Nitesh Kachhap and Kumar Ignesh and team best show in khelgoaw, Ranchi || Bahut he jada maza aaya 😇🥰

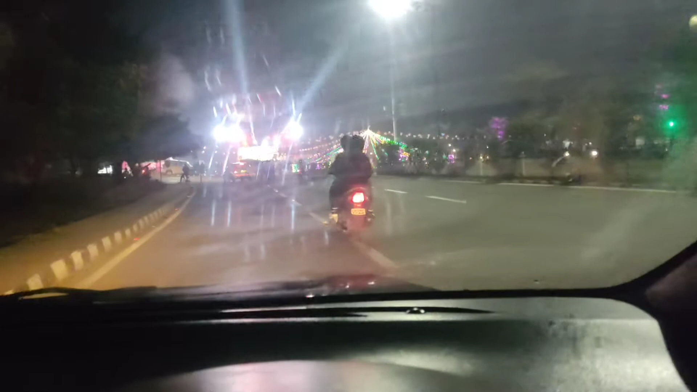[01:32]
भीड़ भड़का है यहाँ पर, देखते हैं पहले गाड़ी खड़ा करने का अच्छा जगह खोजते हैं, उसके बाद में आगे आप लोग को और दिखाते हैं।